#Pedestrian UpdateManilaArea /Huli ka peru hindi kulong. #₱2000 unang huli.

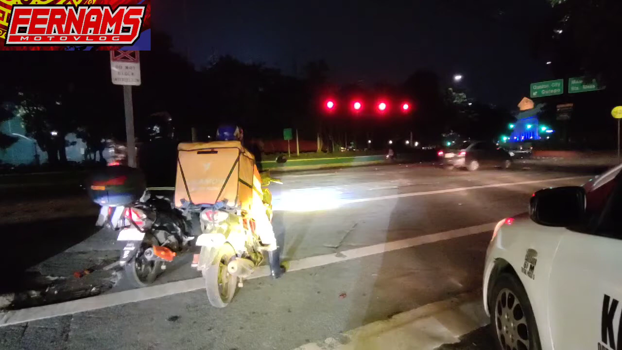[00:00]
Delikado yan, mahuli kayo Yan po, dyan ang position niya Sir Lala move Lala Lala move Atras ka, may huli na dyan, yung mga ganyan May nahuli niyan 2,000 yan, huwag niyong harakan yung ganoon 2,000 yan Sir, welcome back to Sir,
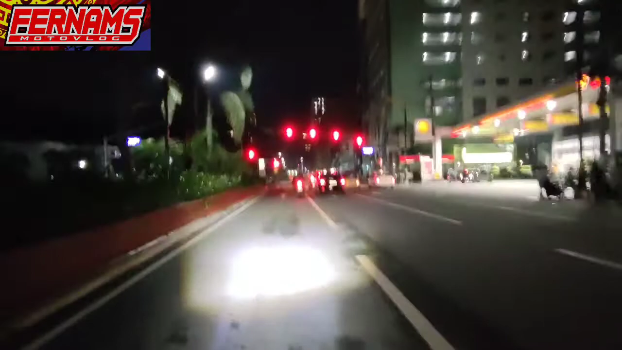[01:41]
Iyan, mga kamuto vlog Mga kayaw-yaw Daanan natin ang lugar kung saan ay nahuli po ang ating kasama Simula rito sa may Calaw area So,
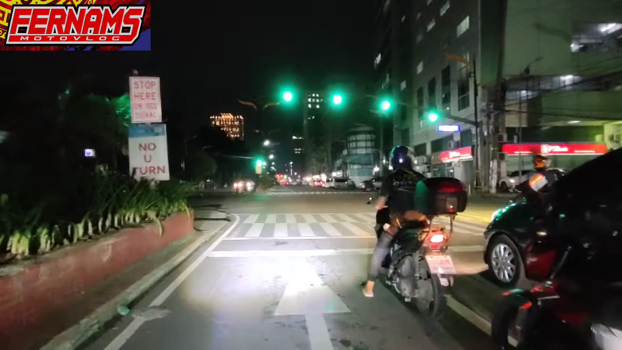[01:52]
kakaliwa tayo doon Kakaliwa tayo dyan Kaya, stoplight to Dyan po yung Going to Manila
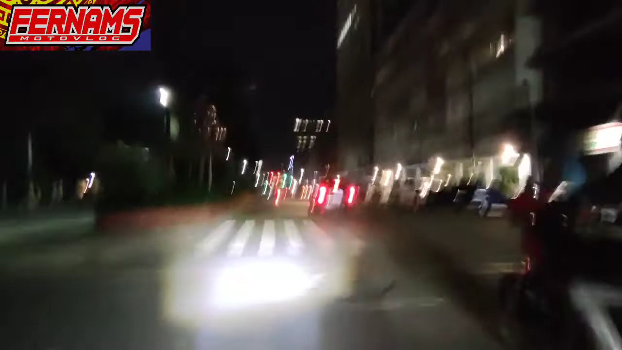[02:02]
Pakita natin Pakita natin yung area kung saan ay Doon mismo nahuli ang ating kasamahan
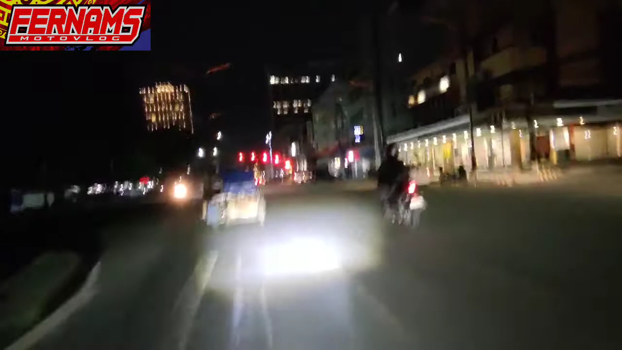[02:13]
Ito So, pagkaliwa natin dyan Yung mga nakaguhit dyan na puti Huwag nyo lang pasan Dahil sigurado
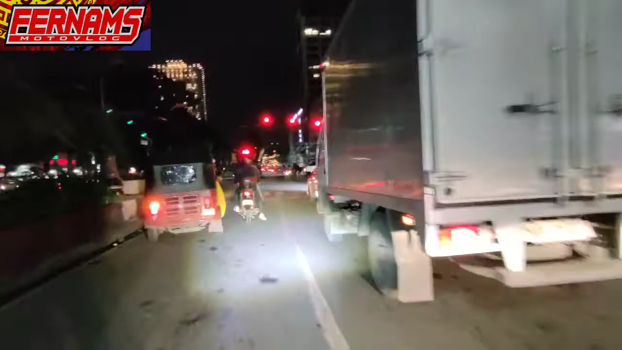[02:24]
Yan, yung mga tawiran dyan Sigurado huli kayo Ay, papakita ko sa inyo
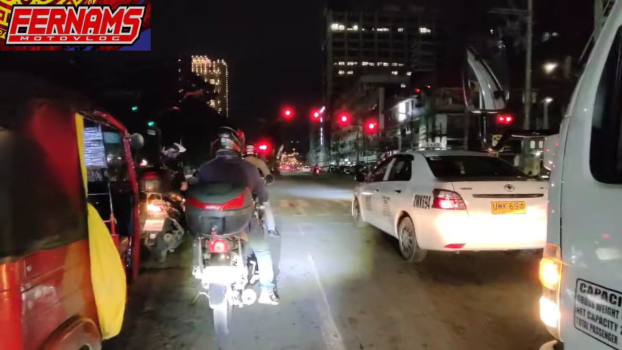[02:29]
Pagtawid natin dyan Pagkaliwa ng Maria O Rosa Tingnan nyo, no Dito siya kumaliwa At
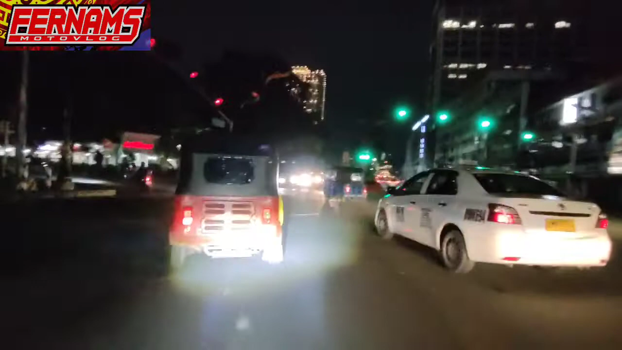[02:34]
Pagdating nyo doon sa dulo, sa kabila Nahuli na siya Yan Yan, no Kaya Mag-iingat kayo rito Sa lugar na to Dito Yan, lunita na po yan
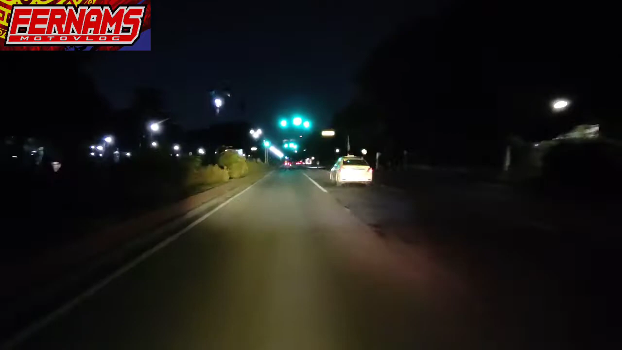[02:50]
Yan, yung tawiran na yan Huwag nyong harangan Dito Ito, yung tawiran na yan Huwag harangan, no
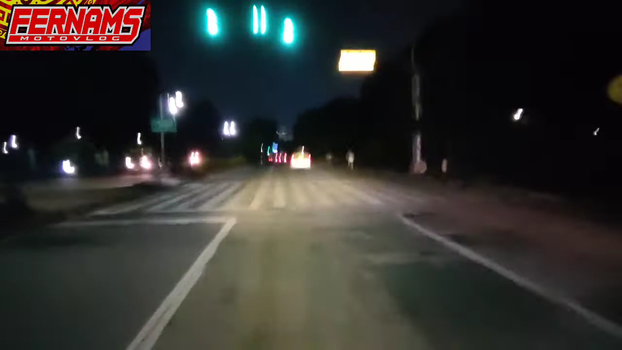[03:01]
At dito, banda Dito sa unahan na to Halimbawa, ay May guhit dyan na walang Hakbang yung Huwag nyong harangan Katulad dito Yan, yan Delikado yan Ayan Delikado yan Idol Delikado yan Mahuli kayo Yan po Dyan yung position niya
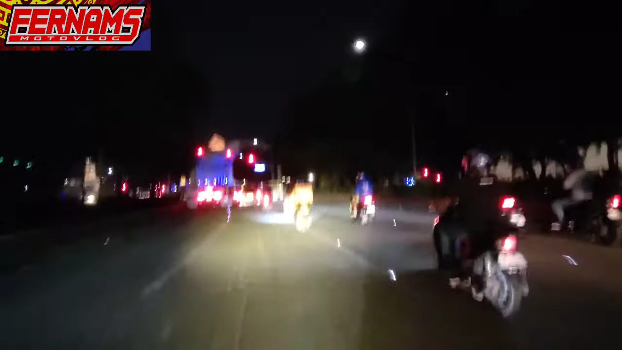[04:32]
Swerte sila Kung hindi makuhanan Kasi Alam na natin Ngayon May huli na Tayong may
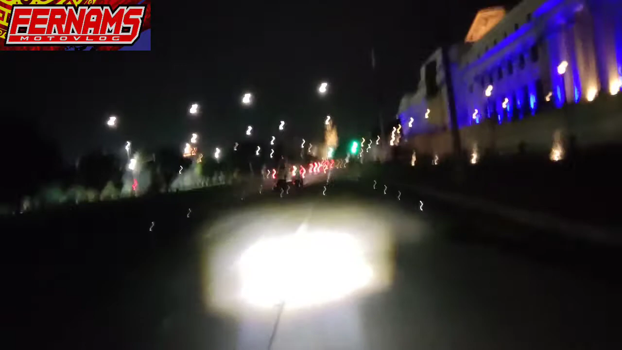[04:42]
Pinatras kanina Doon sa may isang Stoplight Kung saan Doon na huli Ang kasama natin Ay Tulad yan Mayroong Tawiran O guhit Na Daanan ng tao
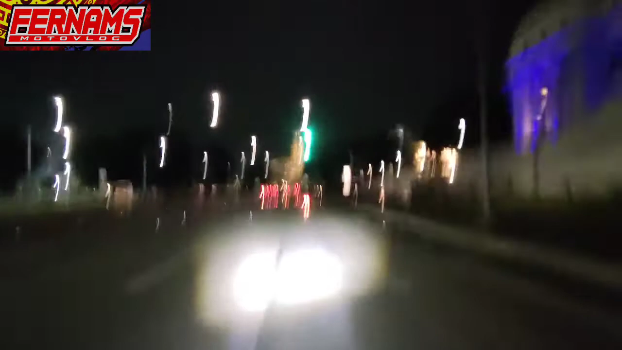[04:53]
Wag po nating Harangan Kasi Mayroon na pong CCTV Dito sa Manila area So sana Hindi sila Na Napicturan O navideyohan Dahil
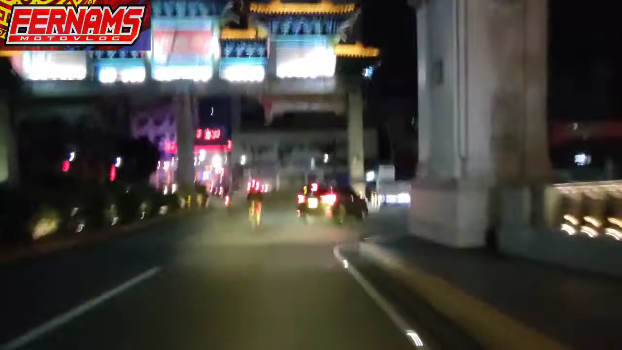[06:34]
halagang 2,000 Wala pang jacket yun Yan Yung
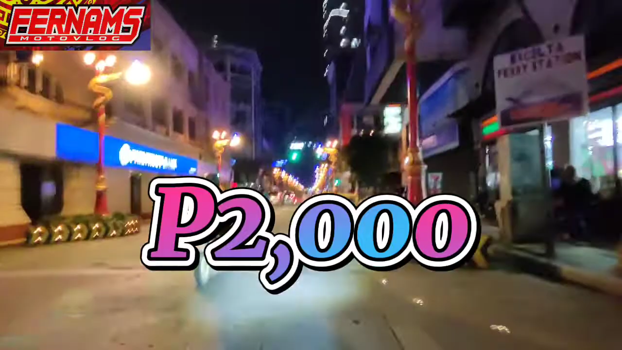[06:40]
mga guhit na yan Na walang Basta mahabang guhit Tapos stoplight Yan po Yan yung mahaba na yan Nagitan nyo yung dalawa Tawiran yan Ito ito Tawiran yan No
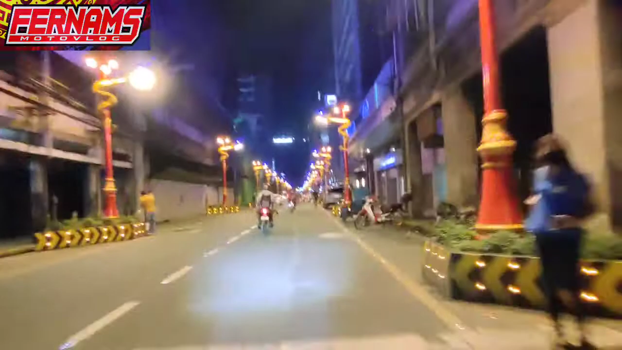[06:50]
Kung dati harangan Dahil Tumataginting Ang 2,000 Unang huli
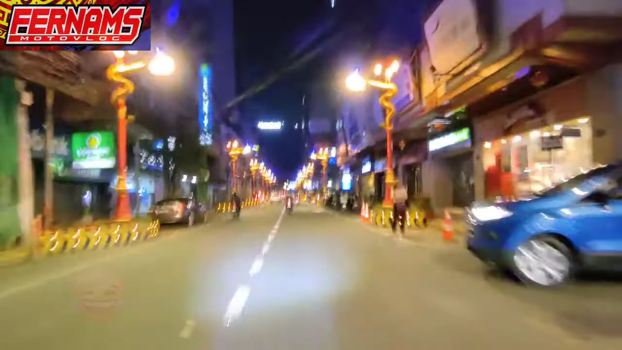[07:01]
Susunod na huli Hindi natin alam Kung Magkano Kaya Magingat Magingat Mga kayaw-yaw Kaya hanggang Dito na lang po Ang ating Update Sa gabing ito Dito Sa may Binondo
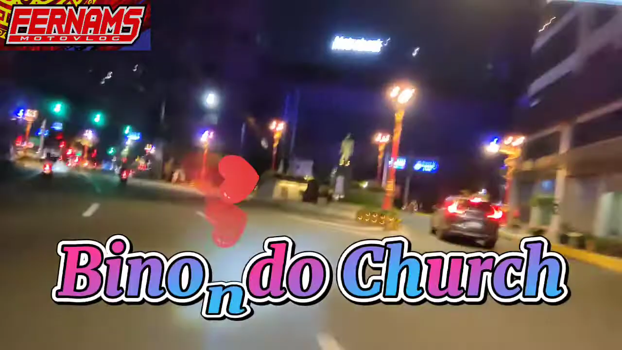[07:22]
Simbahan Tataposin na natin Ang ating Video Wow